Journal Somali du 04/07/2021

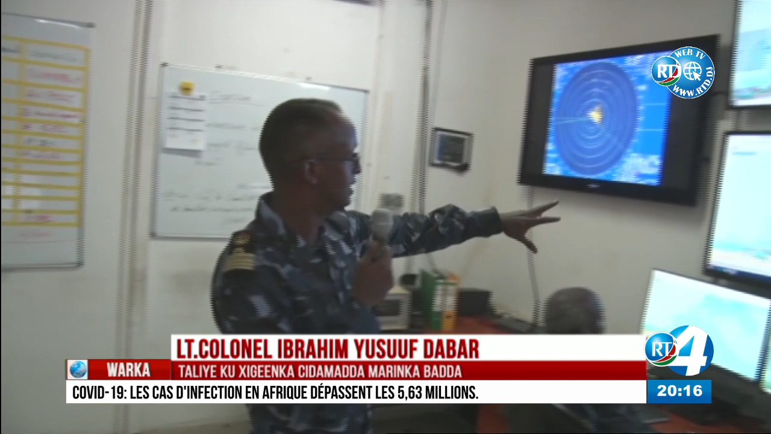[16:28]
maskari dushiis imiday inaan ka dul qabanay 4 markab oo
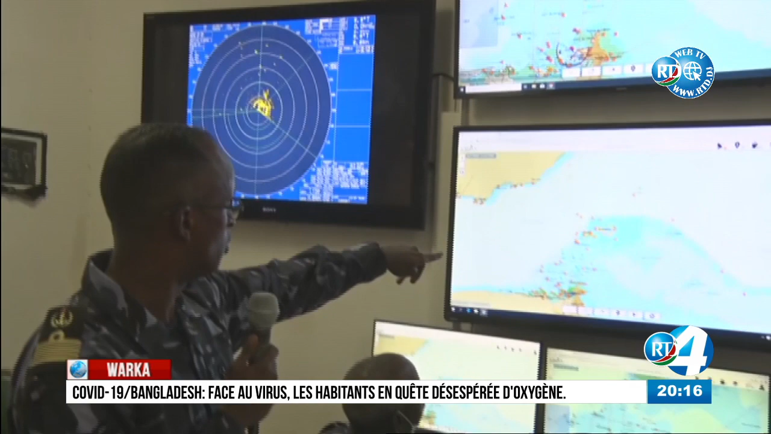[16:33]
inta u badan ay beesharadu ay yemenidiin dad jibuusiyaan ku jireen laakiin waxa u badnaa waa yemenid dad yemenida oo bila waraaqada oo beeshine oo kaluunkeena qaadaya oo
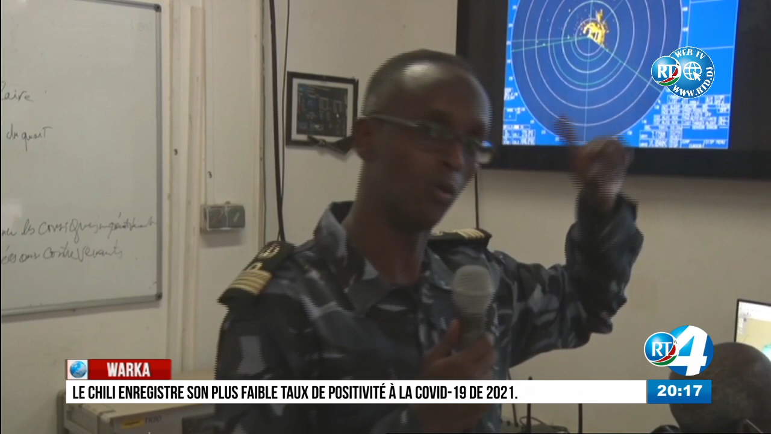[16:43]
yamada ku yibine yaan ka qabanay maskari dushiis halka maskari dushiis xal tola ka qabanay ilaa
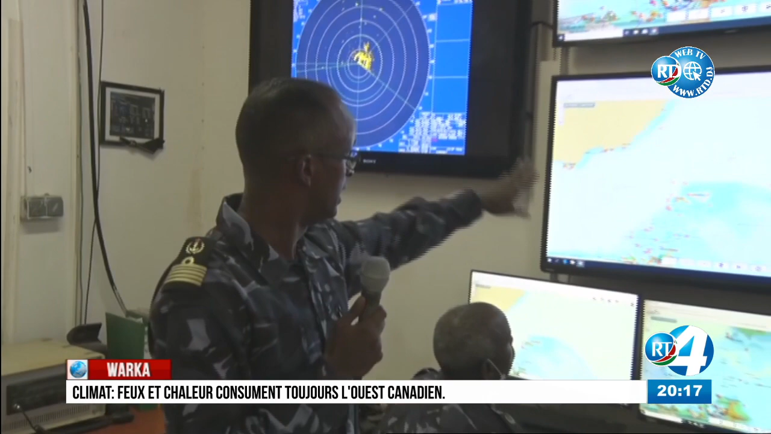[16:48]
4 fadeed afarta wadad waxa ku dhex jiray heed 8 qof oo Yemeniya yaan ka qabanay markaas halkaas aan ka qabanay
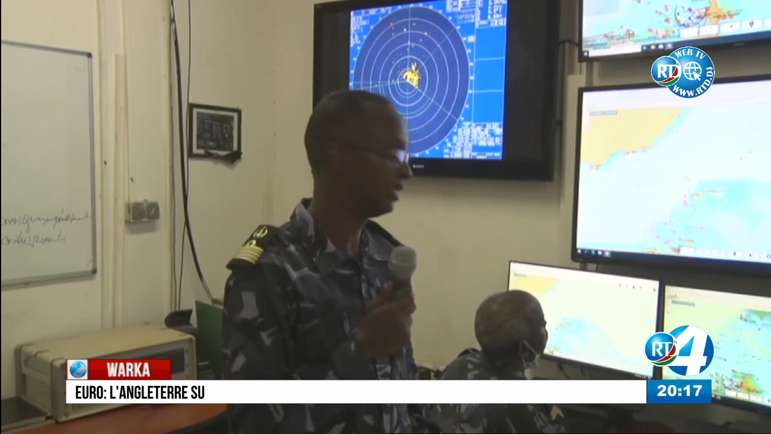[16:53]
wadadadu waan ka xareenay dadkiina waa hayna waxa weyn shaqada inta ugu horeysa qaybta ugu horeysa anaka markaan qabano ee onkeedka ka qaadno yaa haddii tola loo timina gaadkoodka anaka gaadkood ku timinina laakiin
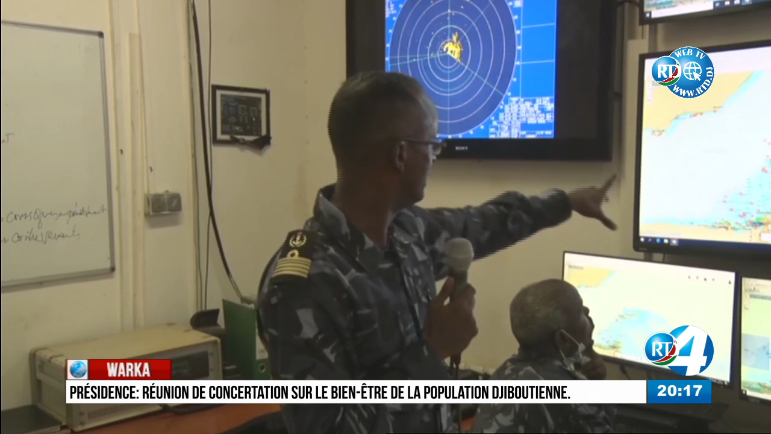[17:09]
radaradeena yaa detectay movement xagga semaforkeena ka ka qabo ilaa ma
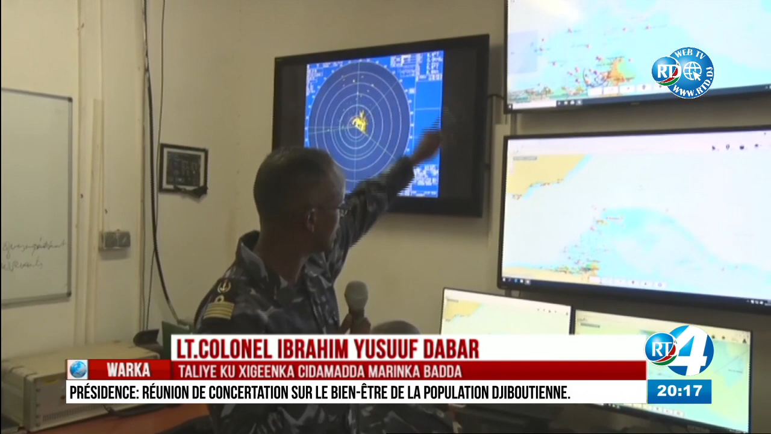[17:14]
rasbir ilaa ma maskari yaa ka detectay markay detecteen wadad baan u dirnay intervention waan waxaynay intervention ayaan waxaynay waan ku guuleysanay halka maskari dushiis ayaan ku qabanay quantity badan oo deerega kaluuna way sitaan waan ka qaadnay